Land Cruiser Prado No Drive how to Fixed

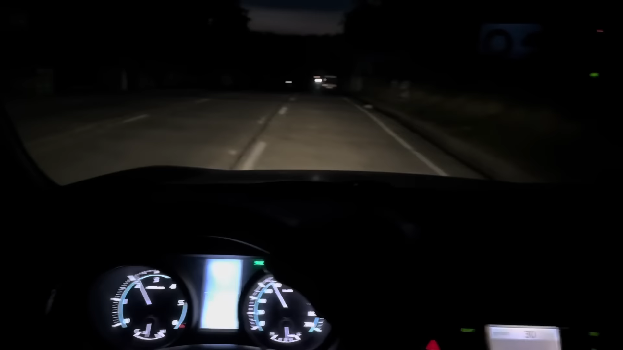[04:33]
So syempre yung sasakyan natin na walang drive ngayon ay pinatakbo ko na ng dahandahan. Ayan. So dahandahan lang tayo para iwas na iwas tayo sa tumikal pong. Maraming salamat. Thank you.